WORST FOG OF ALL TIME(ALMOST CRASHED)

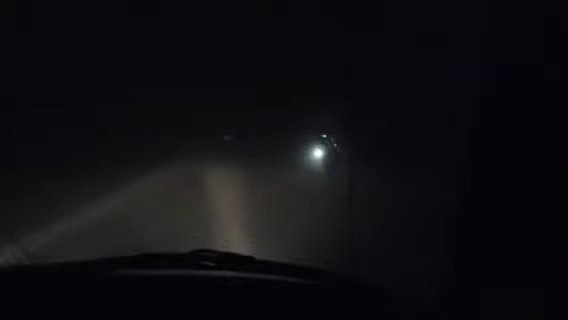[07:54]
Where did you come? Try to get me on track here. I'm more... Am I... You're like in the middle. Good.